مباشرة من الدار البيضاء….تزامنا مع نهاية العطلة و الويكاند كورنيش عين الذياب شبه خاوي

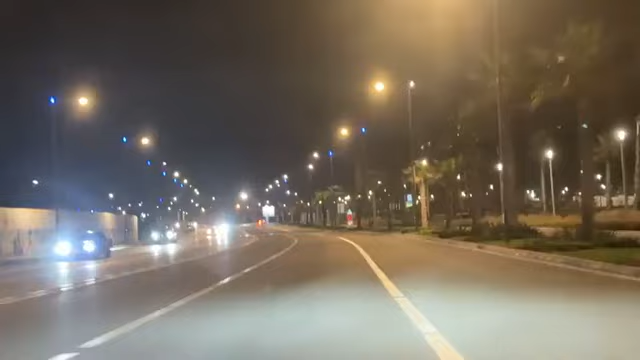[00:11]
مرحبا مشاهدينا الكرام، مشتاقين نشوف مرحبا بكم معنا في الفيديو المباشر بقط مدينه الدار البيضاء. يعني كما كتلاحظوا معنا في اللحظات حنا كنتواجدوا في كورنيش عين دياب، وعلى غير العاده تزامنا مع الويكاند وايضا نهايه ديال الشهر. هذا نقول لكم انا الناس نهايه العطله الدراسيه، ايضا
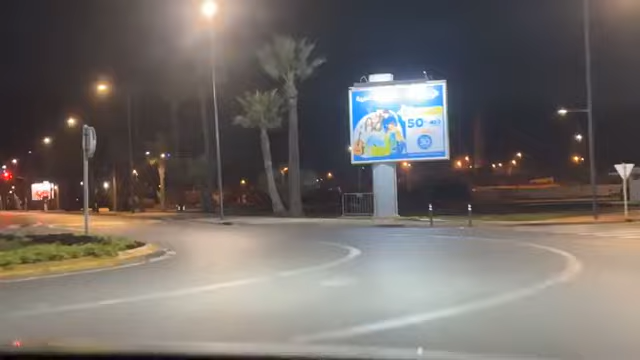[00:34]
الناس داخل المنازل ديالهم، الناس مخارجين سهرانين لانهم غدا يفيقوا وليداتهم باش يمشيوا للمدرسه. يعني كما كتشوفوا معنا ايضا نهايه الشهر، اليوم 27 ولا دخلت 28، الناس كتوصل بهم العظم بهذا المعنى وما كيخرجوش يسهروا. حنا غنوريكم طريق كامله على الشريط الساحلي،
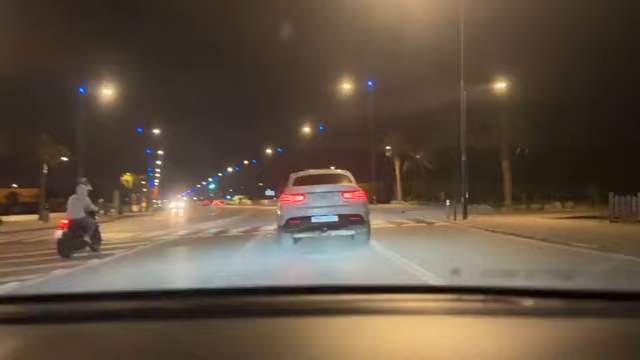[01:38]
عرفنا مش شر مخدرات ولا شي،
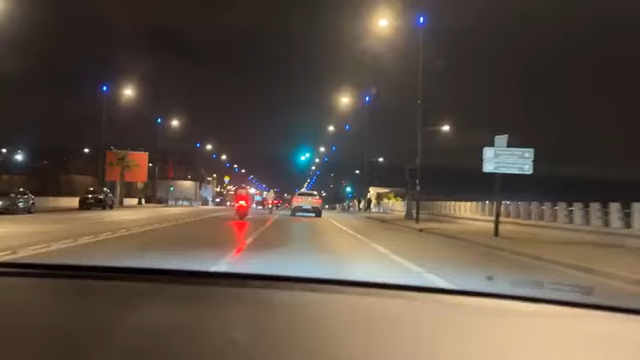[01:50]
كلهم ملتمين هما تقريبا، وقفوا المرسيدس وشهادة تجار ديال المخدرات ولا شنو كيديروا. هانتوما شوفوا معنا
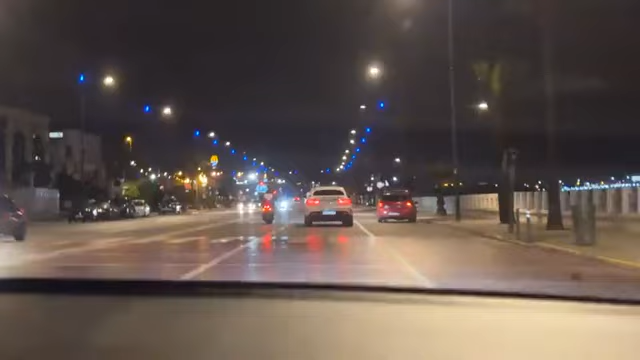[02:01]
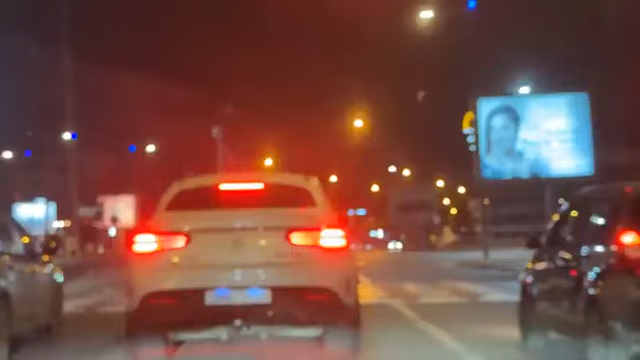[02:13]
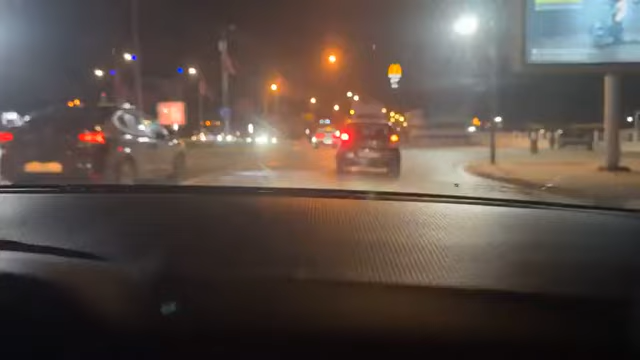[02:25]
الان كنتواجدوا بالشريط الساحلي. يعني كيف ما كتشوفوا معنا الطريق على غير العاده يوم الاحد، وايضا مع نهايه العطله الدراسيه
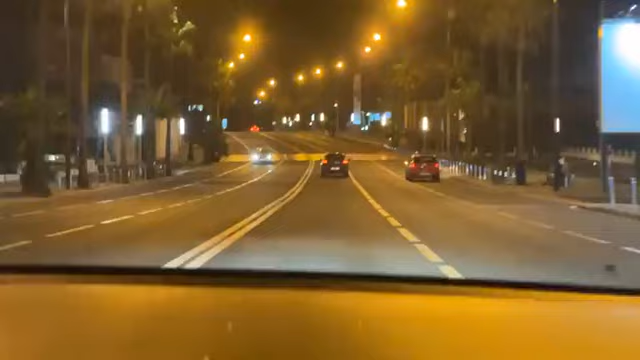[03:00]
الطريق خاويه. شفتوا معنا المطر شنو داروا قدامنا، كيفاش تسربوا الطوموبيل اللي قدامنا، فلا اله الا الله. شوفوا معنا ايضا مستعملين الدراجات الناريه والالعاب البهلوانيه.